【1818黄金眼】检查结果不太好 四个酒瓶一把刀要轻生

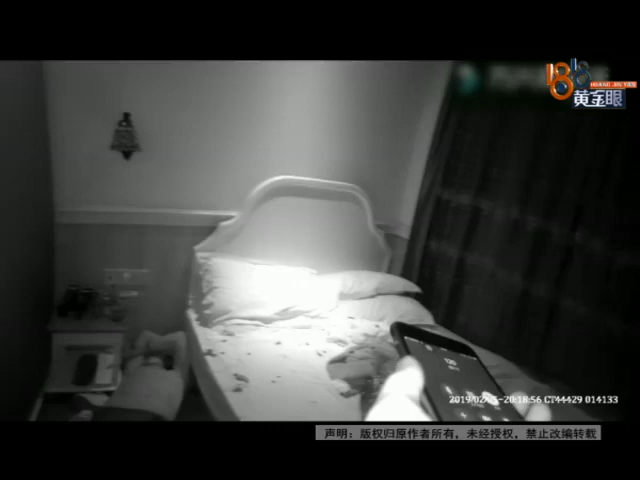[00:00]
姐姐姐听您好我这边是武林派出所我们要救护车这边有人要自杀你没事吧要阿里马上就到了你稍微撑一下好不好女子躺在地上喃喃自语没有回应身上和被子上都有血迹在床头柜上民